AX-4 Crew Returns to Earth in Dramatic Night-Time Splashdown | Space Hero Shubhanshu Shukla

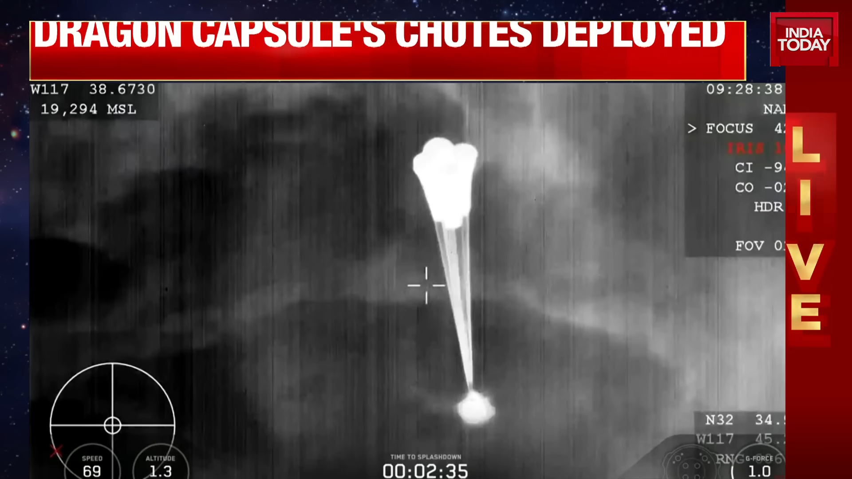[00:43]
If you're just joining us, we have now confirmed that the AX4 crew on their return home is roughly two and a half minutes out from splashdown and our main chutes have deployed.
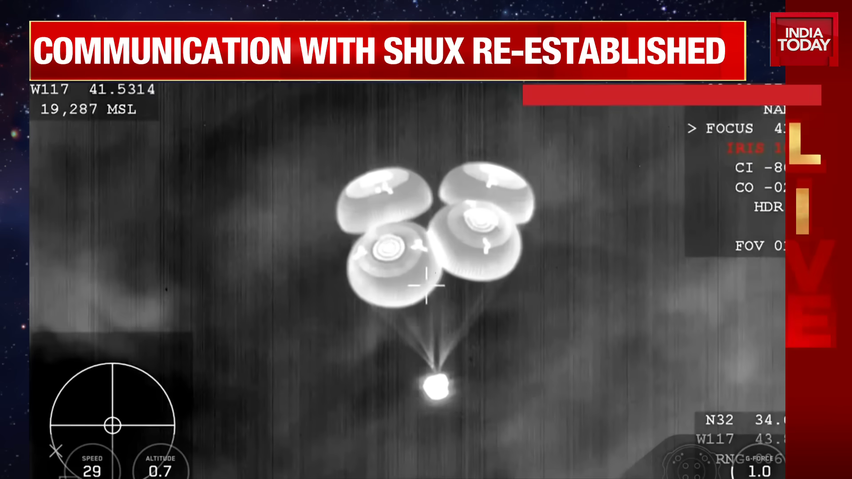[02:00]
Yes, love that it's coming off the coast of my hometown. 600 meters. 600 meters. And at 600 meters, we're just under a minute before that expected splashdown.
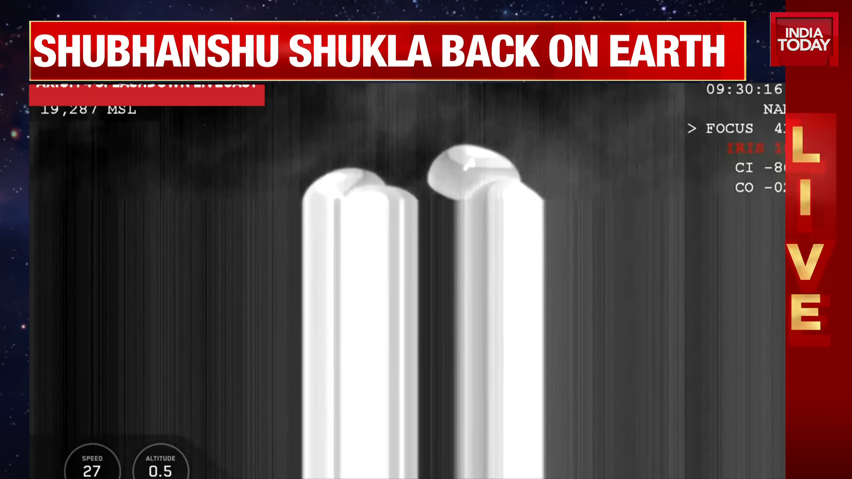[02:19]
The landing in water is a lot simpler and more reliable. It provides a little bit of margin against unlikely parachute issues. We do learn,